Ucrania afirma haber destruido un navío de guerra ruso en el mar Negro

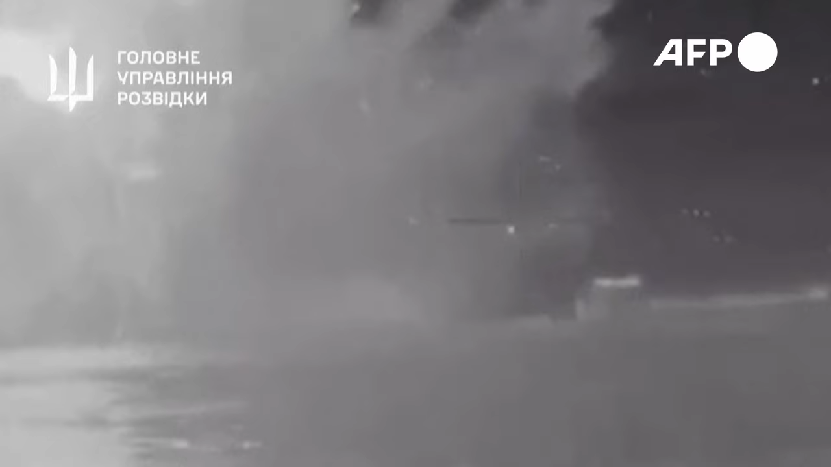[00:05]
La marina ucraniana aseguró que una unidad especial había
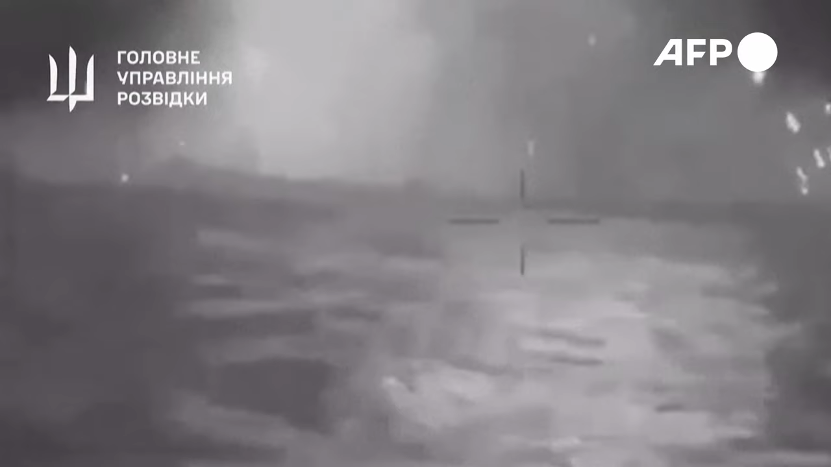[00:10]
atacado con drones en navío cerca de la península anexionada de Crimea,
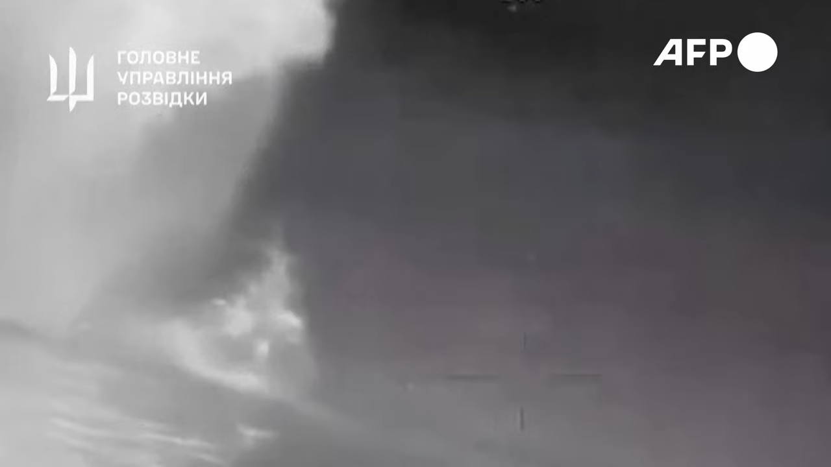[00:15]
en un nuevo revés para Moscú, en esta zona estratégica del Mar Negro.
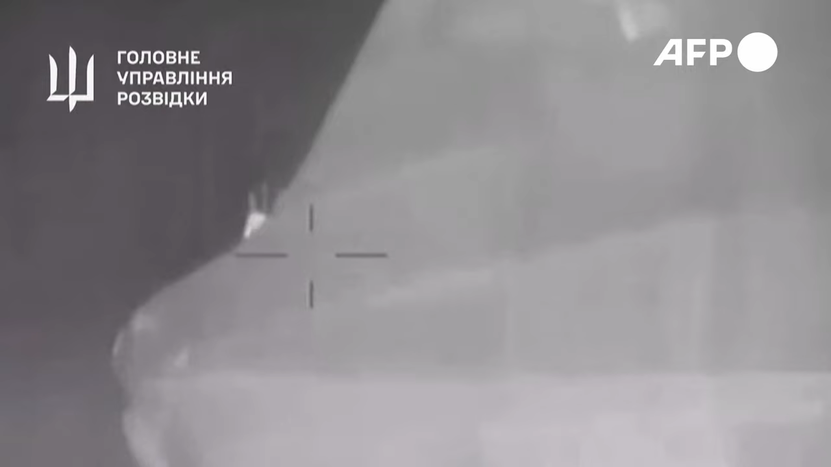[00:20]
Según las autoridades de Kiev, el patrullero ya había resultado gravemente dañado en septiembre en otro ataque, pero esta vez fue definitivamente destruido tras sufrir daños en La Popa, en Estribor y en Vavor. El Servicio de Inteligencia Militar Ucraniano
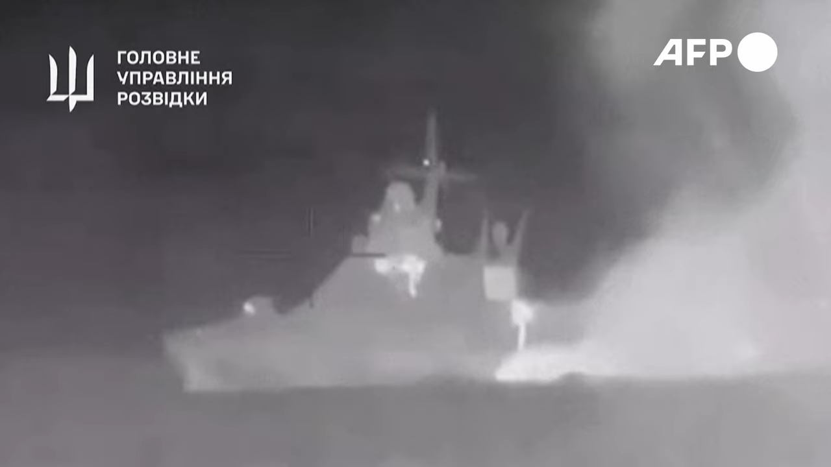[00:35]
informó que hay muertos y heridos y añadió que es probable que parte de la tripulación haya podido ser evacuada.